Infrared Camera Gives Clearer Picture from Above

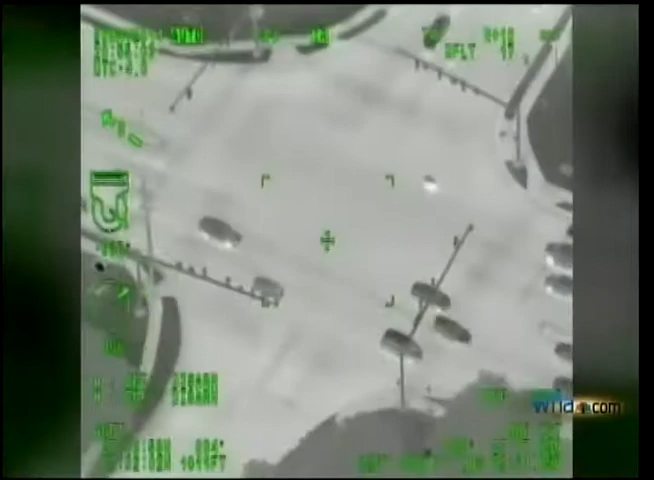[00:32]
Air One's camera system is vital in stopping crimes like this high-speed chase. The chopper was able to follow when deputies couldn't. And the helicopter was recently equipped with a brand-new infrared camera,
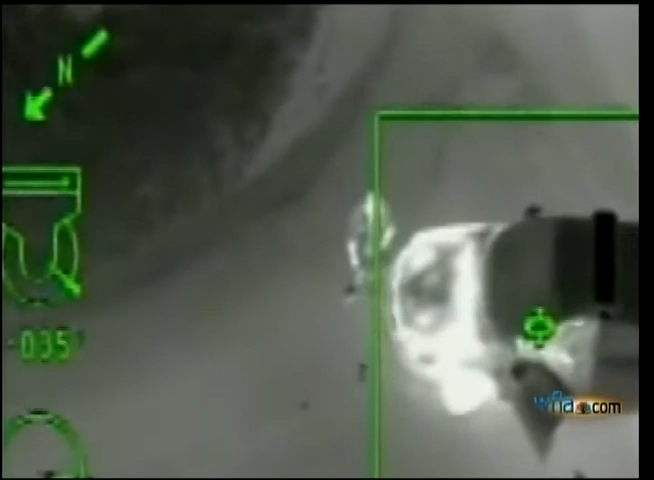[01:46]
It looked like he tossed something behind him onto the grass. The camera was able to detect the heat from it,
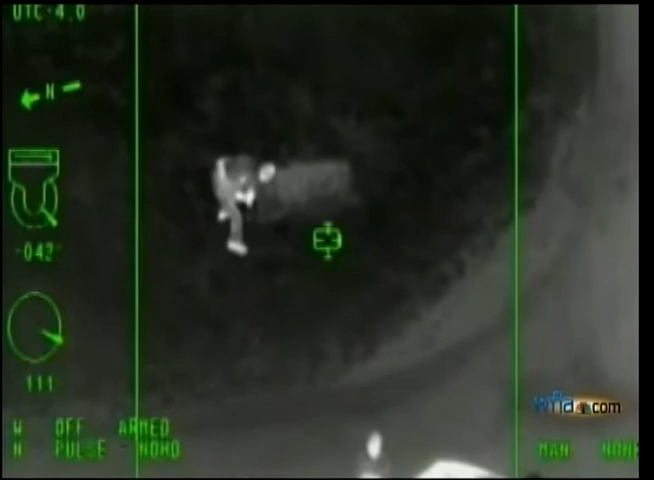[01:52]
and officers on the ground soon found a small container of drugs he tried to throw away.